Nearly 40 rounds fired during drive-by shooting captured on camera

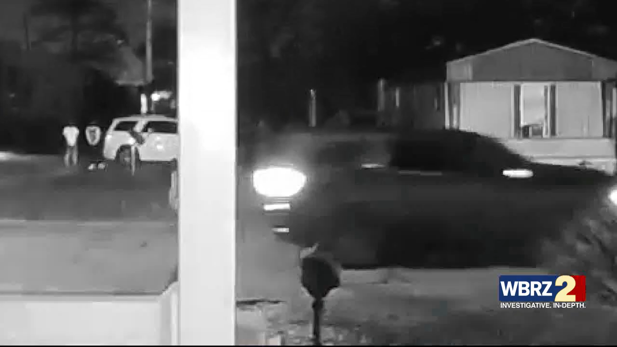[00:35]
In the video, you can see at least two individuals firing at a car that drives past a house.
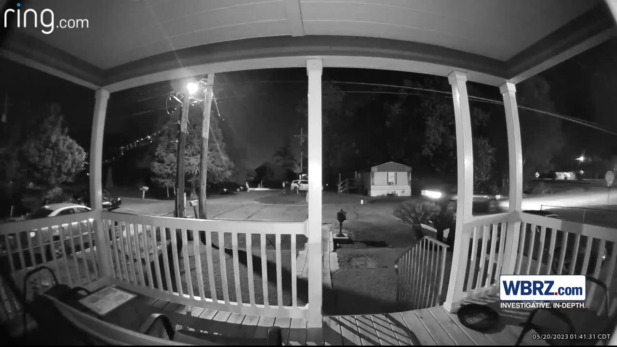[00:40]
When the car exits the frame, more gunfire.